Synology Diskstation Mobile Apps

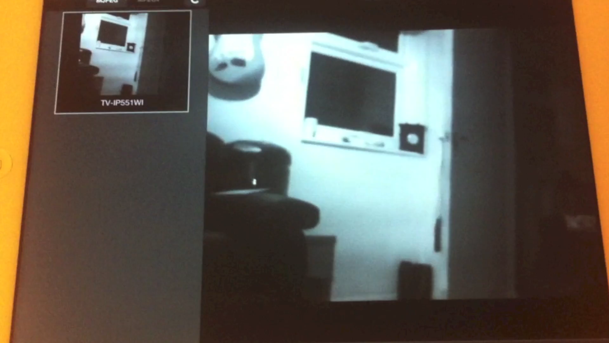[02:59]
which is an app for accessing the surveillance station software on your Synology NAS. So you've got a web camera here in infrared mode in my living room because the lights are off. And that's a live feed.
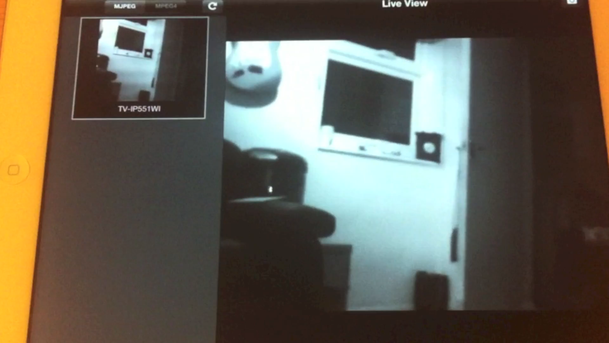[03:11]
You can also look at events that have transpired. So I've got mine set to motion tracking.
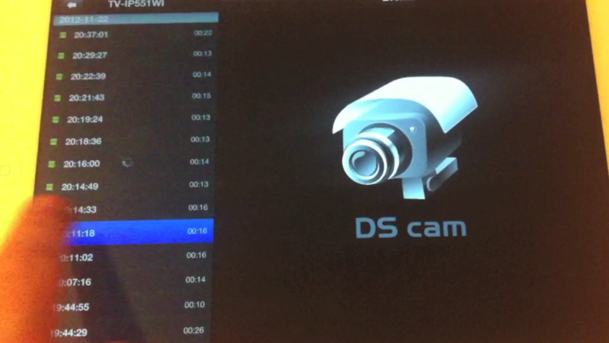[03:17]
So these are all events that have occurred when some movement has occurred. There's my feet. I've been probably watching the deli or something.
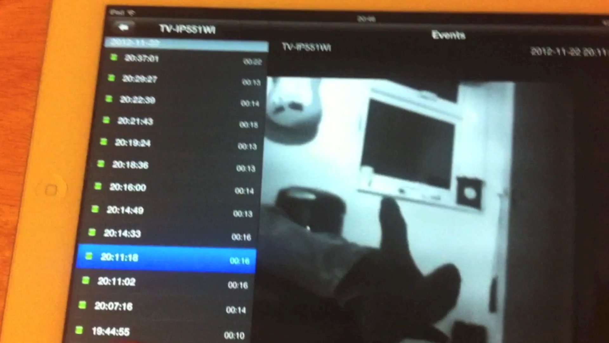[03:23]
And you can also look at any snapshots that you've taken of your camera.
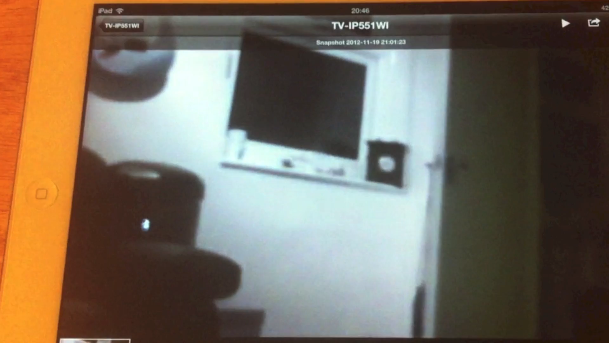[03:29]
Also from the main live view pane,
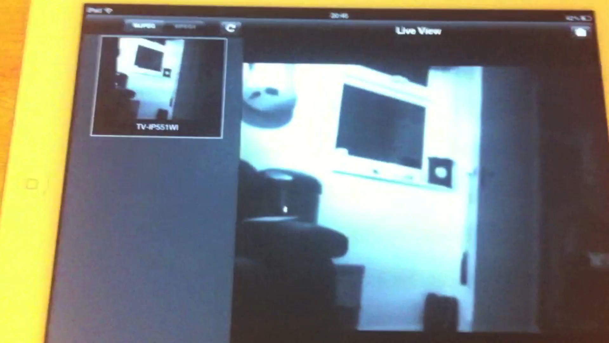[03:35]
you can select to take a snapshot using this button in the top right corner. So I'll take a snapshot there.